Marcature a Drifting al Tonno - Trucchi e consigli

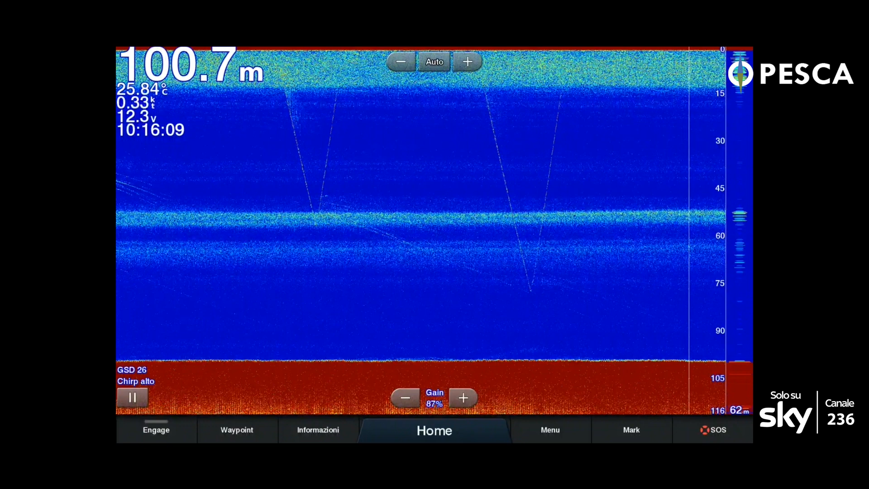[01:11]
On screen: depth 100.7 m, water 25.84°C, speed 0.33 kn
sarà a 31 a mezza acqua e così via nelle fasce d'acqua ovviamente non dovete mai immaginare che è un raggio laser quello che il trasduttore emana ma è un suono quindi